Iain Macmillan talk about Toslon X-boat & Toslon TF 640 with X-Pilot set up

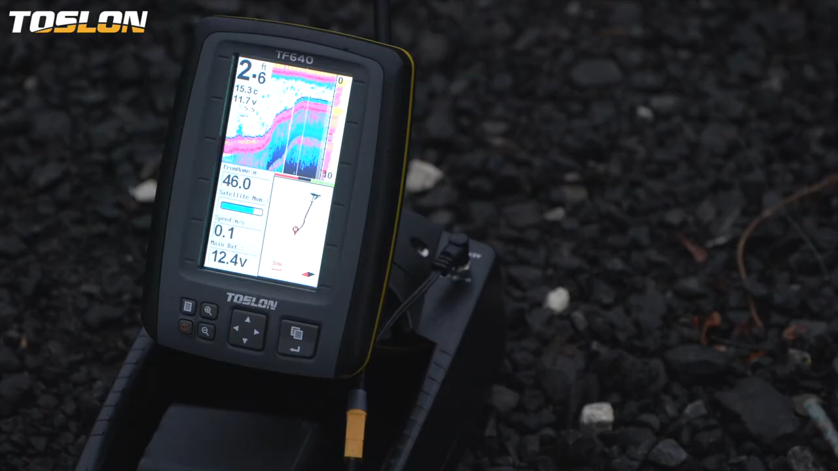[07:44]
On screen: water 15.3°C
So if you don't have the autopilot on your handset, the 640 is an independent GPS unit.
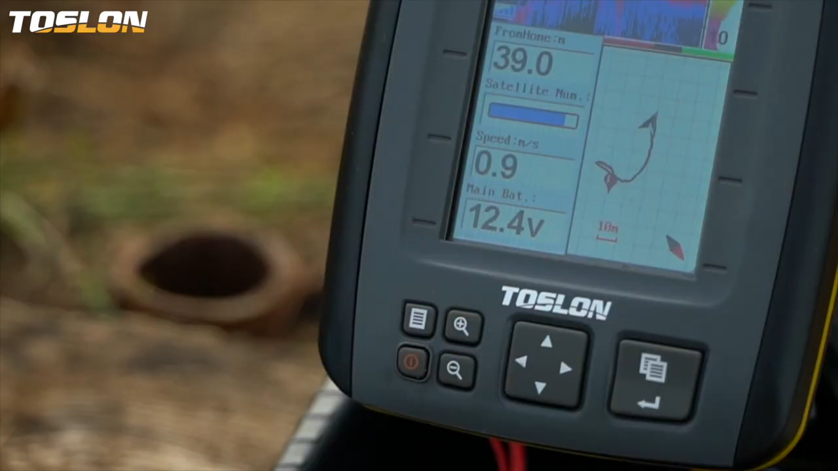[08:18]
Now, obviously it shows weed, it shows water temperature,
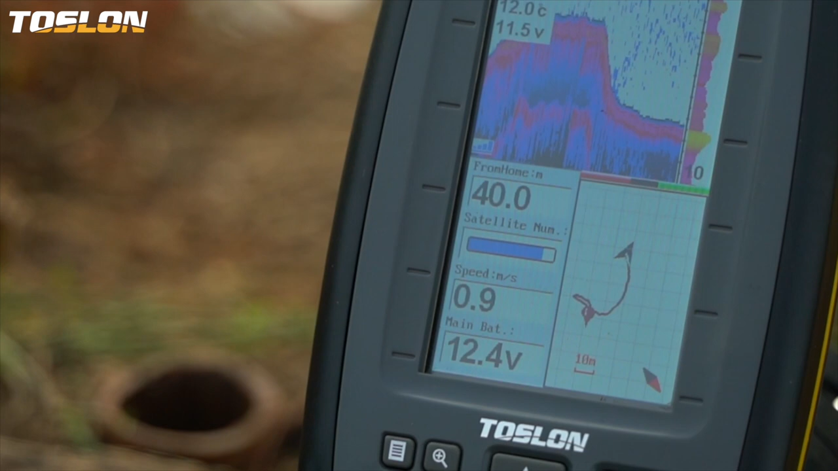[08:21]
On screen: water 12.0°C
it shows things like how far from the bank you are.
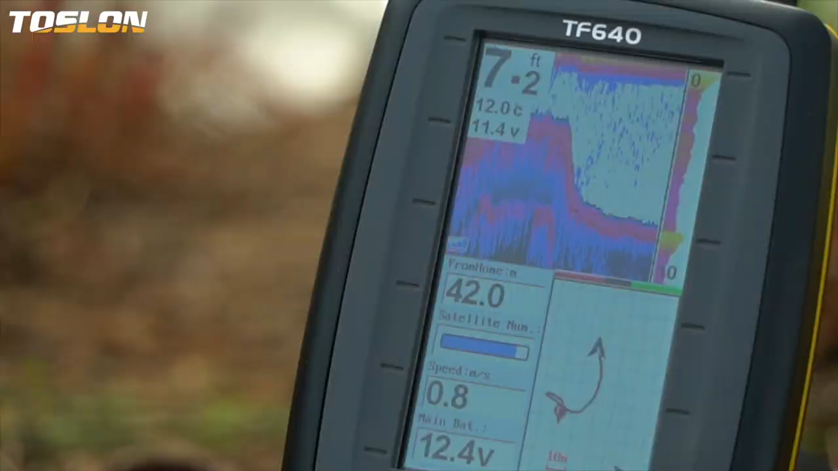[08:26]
On screen: depth 7.2 ft, water 12.0°C
So if you're not using specific horizon markers, you can just keep an eye on it. It'll show you in meters how far from, so you can make a log on your phone, so you can know where your spots are, and you can just use the Echo.
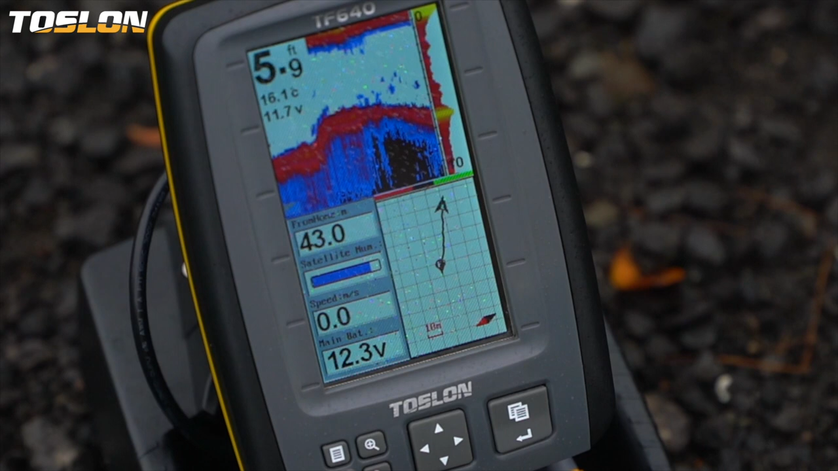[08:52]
On screen: depth 5.9 ft, water 16.1°C
And also the Echo Sounder itself shows the main facilities like weed, depth. It's also got a facility where obviously there's different color lines on the bottom which show the severity of the bottom, whether it's soft or it's hard. So if it's red, it's hard. If it's blue, it's soft.